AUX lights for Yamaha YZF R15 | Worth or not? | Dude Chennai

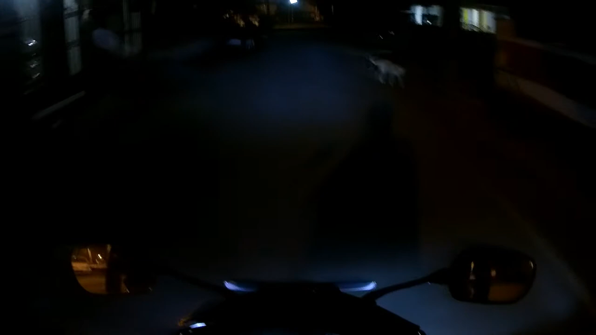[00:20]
i just wanted to show you all my new modifications in my bike i've installed a pair of LED auxiliary lights in my bike these lights are not which you commonly see in online websites like amazon or clipcart the cone type the round LED with 9 LEDs inside and that lights are made this is a 6 LED also available as 4 LEDs
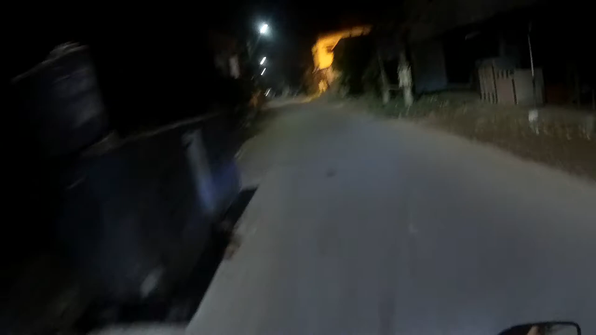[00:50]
oval shaped flexible auxiliary lights if you look at the cone type you can see in the engine car you can see in the car first of all you have to do is add extra rods to your bike that you have to clamp pad and
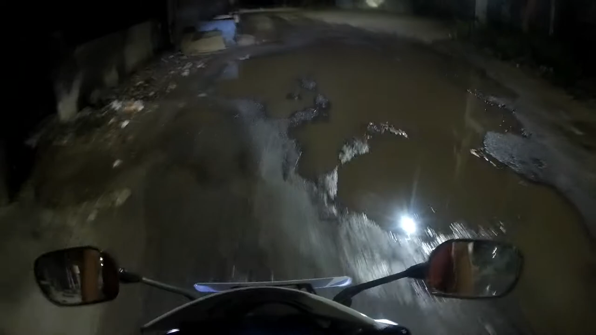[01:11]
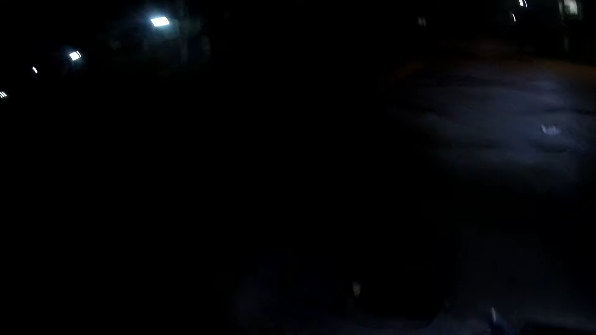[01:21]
put the wires into the fairing and just give the positive and negative connections and connect the switch to
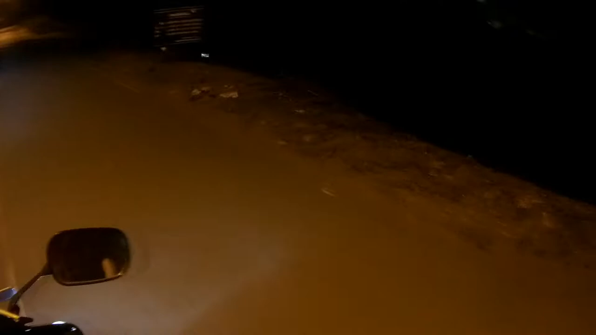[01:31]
it and surprisingly the power of this LED is very high and I will show you what I have done I
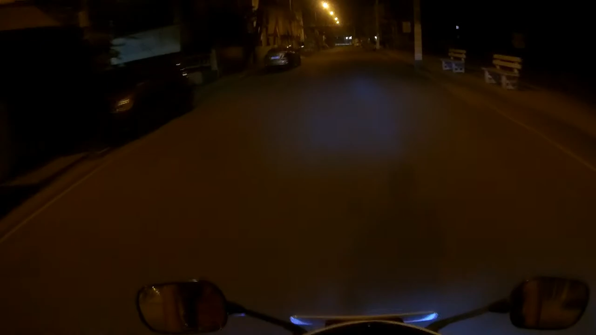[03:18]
a light touch on .we are defining the entire front light and front by side when the light is very small and so on I am going to move these considerably on its
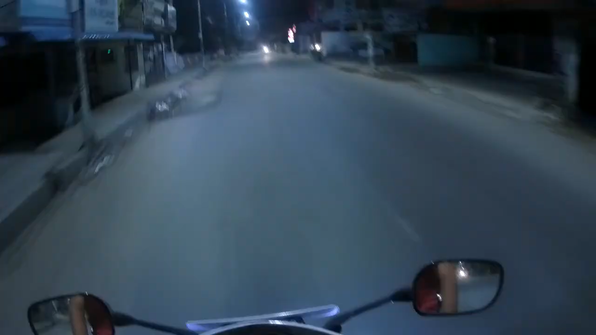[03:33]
If I switch both the LEDs on, I will be covering the whole lane and it is more efficient and high power everything so it is quite useful for me that is the main reason why I have installed it